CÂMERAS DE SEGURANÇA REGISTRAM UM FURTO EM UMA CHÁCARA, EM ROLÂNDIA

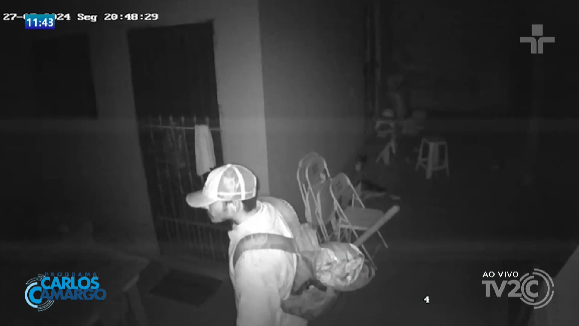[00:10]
O indivíduo que aparece nas imagens levou diversos objetos do local. Olha só a cara de pau desse sem vergonha. Ele levou roçadeira, levou furador de solo, levou máquina de solda, motosserra elétrica, levou bicicleta, levou vários outros itens, grandes e menores também. Materiais que não dava para o cara levar apenas e tão somente na mão, na unha, colocar no ombro e carregar.
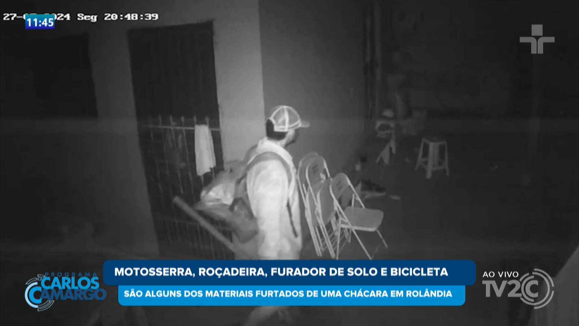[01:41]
E o homem que aparece nas imagens levou vários objetos, entre eles, até uma roçadeira a gasolina, um furador de solo a gasolina, uma máquina de solda Wunder, uma motosserra elétrica, bicicleta,
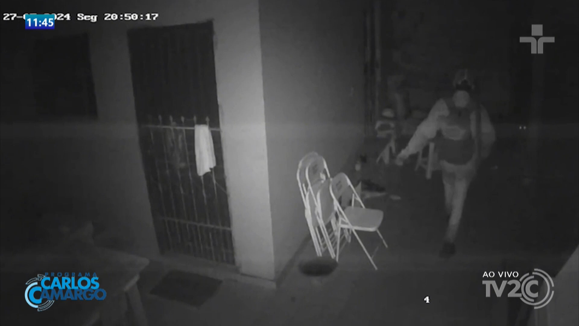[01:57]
além de outros itens pequenos e até mesmo, olha só, uma geladeira.
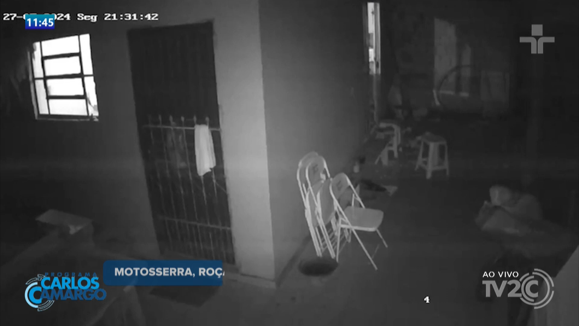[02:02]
Portanto, esse homem poderia estar aí com um veículo nas proximidades, uma caminhonete, ou seja, um veículo que pudesse levar todos esses objetos e até mesmo uma geladeira desta chácara em Rolândia. Se você tem informações, tem detalhes, viu a movimentação do veículo saindo com esta mudança furtada, né? Na verdade, com todos esses objetos. Diz que denúncia 181 ou 190 na delegacia mais próxima, também na cidade de Rolândia.